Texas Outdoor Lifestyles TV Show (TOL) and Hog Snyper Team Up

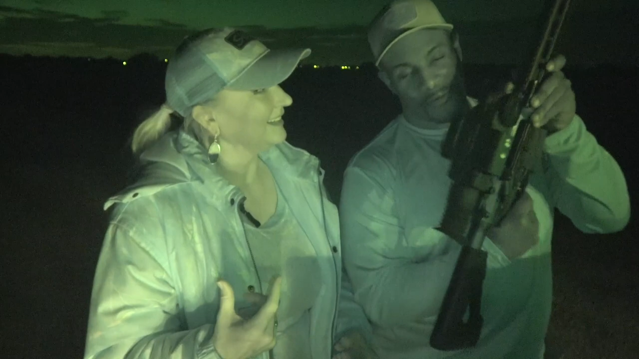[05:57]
This is where we're using tonight. This is the Pulsar, all right, XP50LRF.
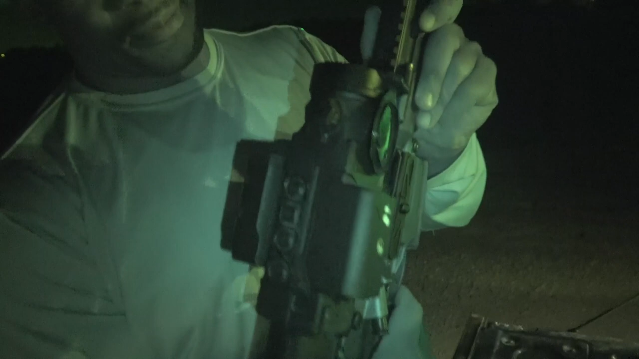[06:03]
Has a built-in laser rangefinder. All right, we're shooting the Savage MSR-10
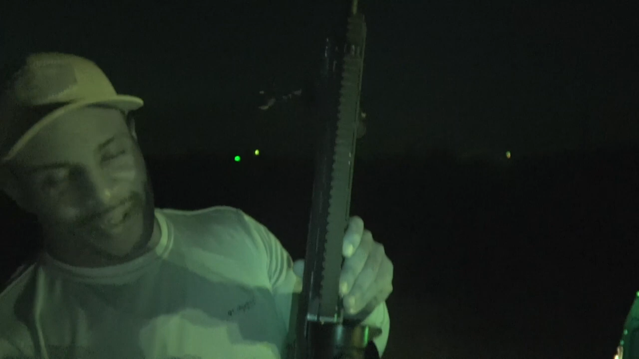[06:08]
and we're gonna be shooting the 6.5 Creedmoor. So my favorite, it's my round of choice. And we're gonna be suppressed.
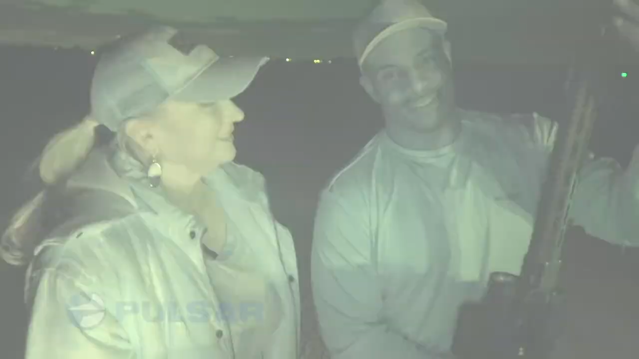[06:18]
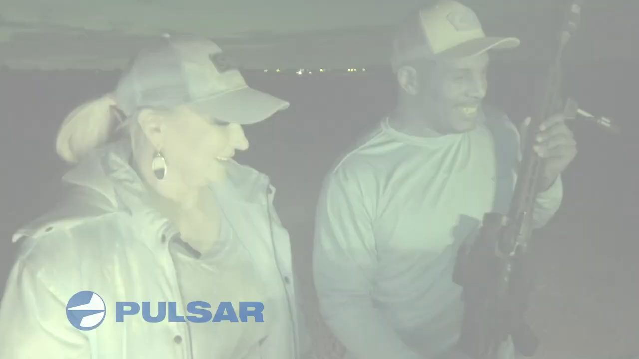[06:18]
And we actually have another Pulsar scope,
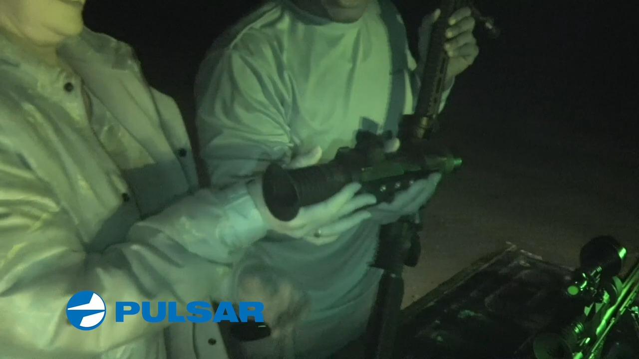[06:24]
but I have the bracket taken off so we can use it as a spotting scope.
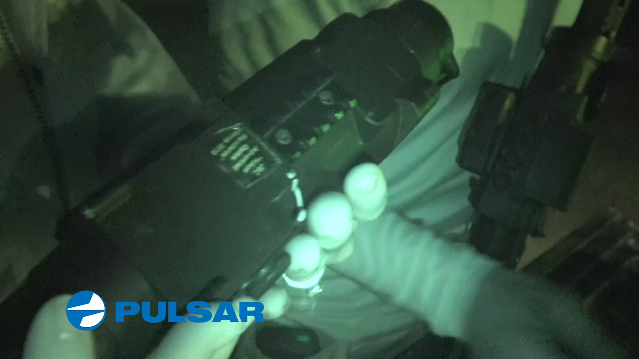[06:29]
And this is another Pulsar that I have a 20 hour battery on.
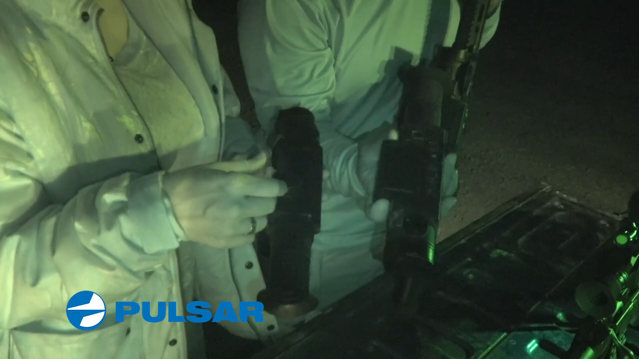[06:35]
And we're gonna use this one as a spotting scope as well.
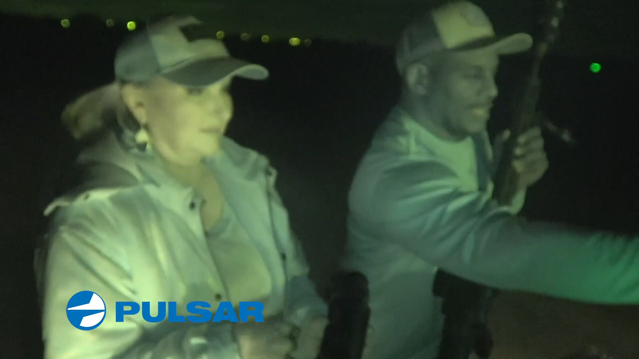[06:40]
And we're gonna just see how it goes tonight and have a great time doing it. All right, awesome. Well, don't go away, guys. It's gonna be an exciting episode. So what do we always say, Corey?
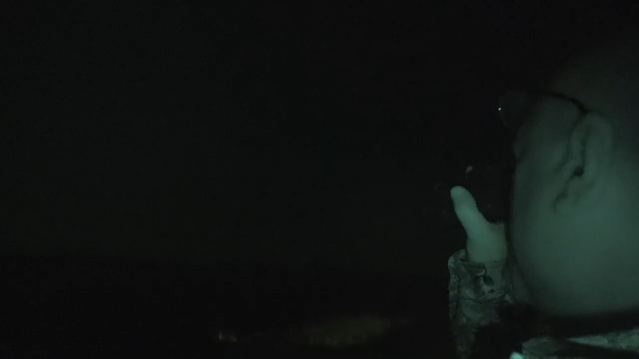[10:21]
And if there was an animal out there, it would show white, I would assume.
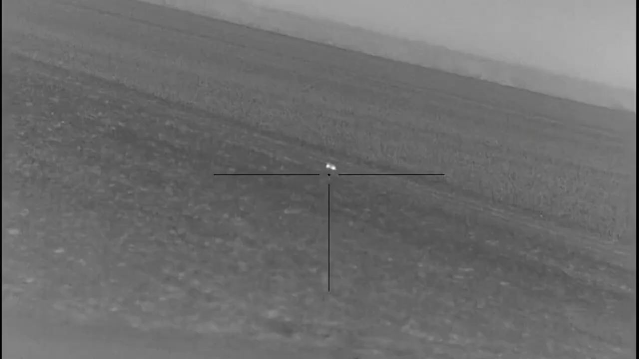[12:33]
Looks like a bobcat right there.
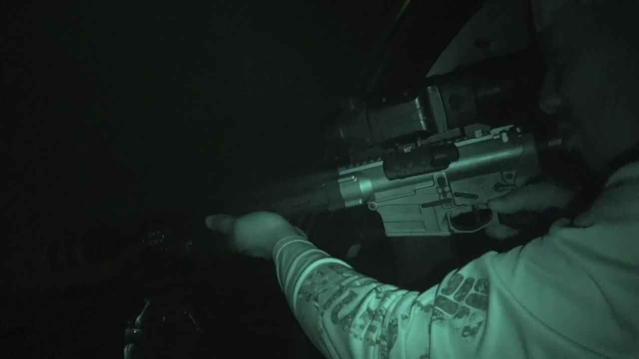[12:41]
And off in the distance, we've got what looks to be
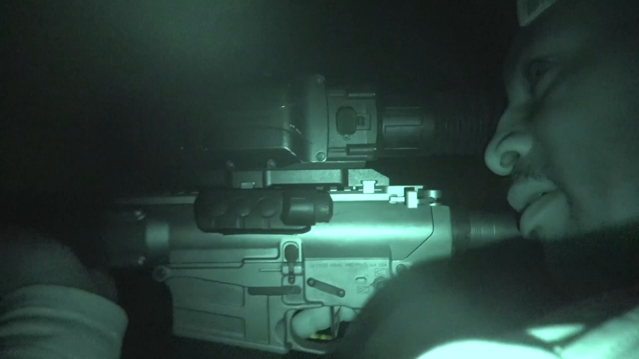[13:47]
They're chowing down on that corner right there.
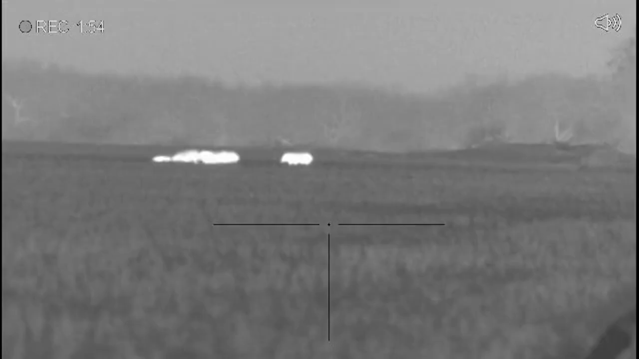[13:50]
We got the perfect wind.
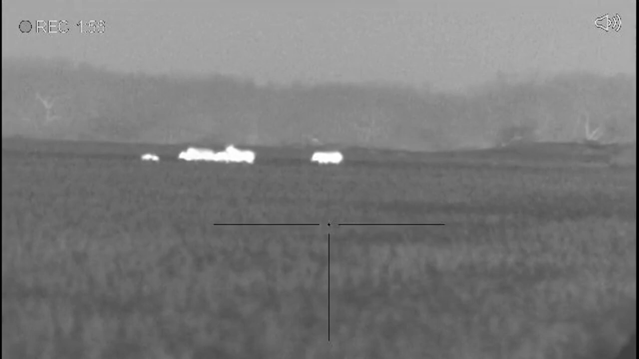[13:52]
We got the perfect wind to put a stalk on.
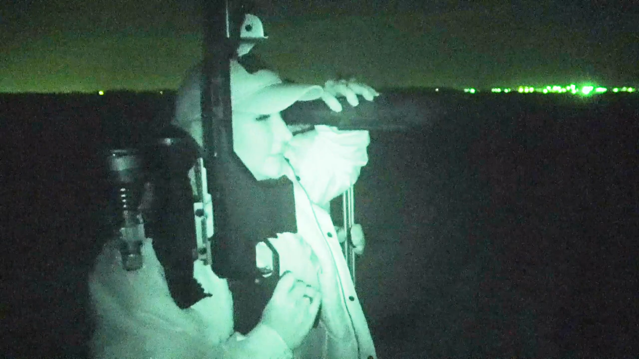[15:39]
Oh my God, there's a whole bunch of them.
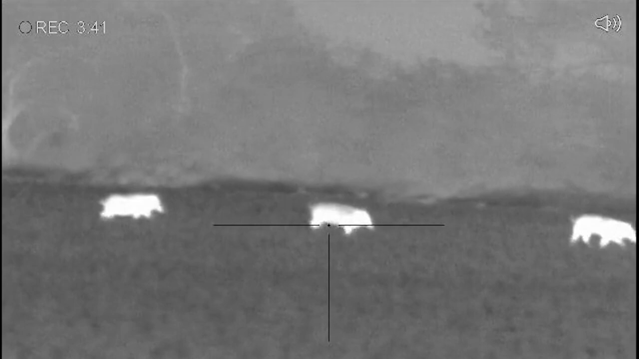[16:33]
Now I gotta say, I did the same thing shortly after that.
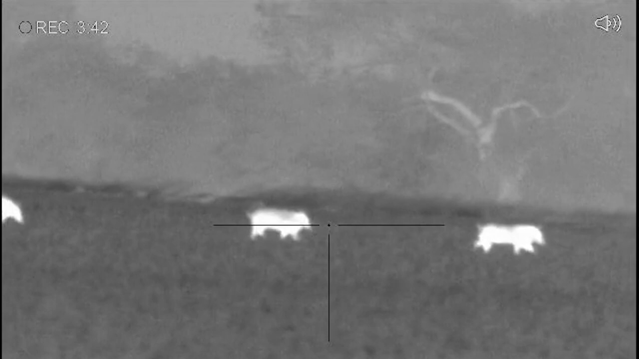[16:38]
So you tell me, is it a pass through, or is it a miss for mine and hers?
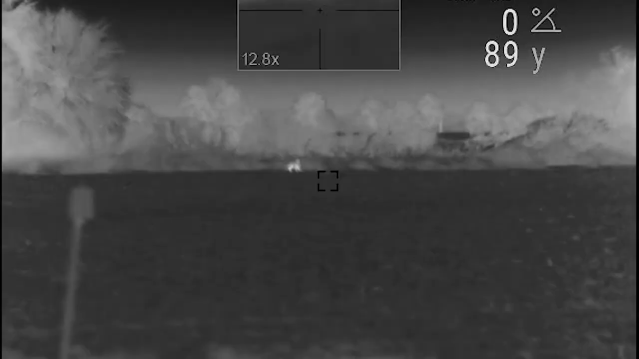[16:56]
That hit it. Yeah. That's a hit.